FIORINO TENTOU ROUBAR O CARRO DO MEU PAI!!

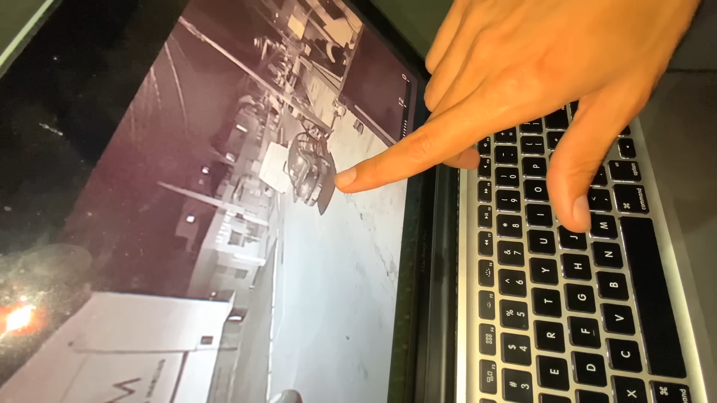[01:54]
Viado, e esse carro aí parado aí, viado? Esses carros? E esse carro aqui parado aí? O alarme, viado Você acordou com o alarme, caralho? Sim, viado O alarme que chamou atenção Saiu na bomba Esses filhos da...
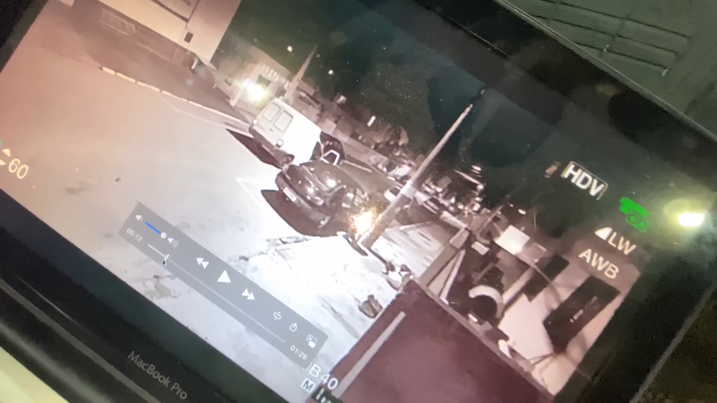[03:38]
Ele arrombou a porta do Nanco Olha aqui, ó lá Ó, ele vai tentar abrir Tá ligado?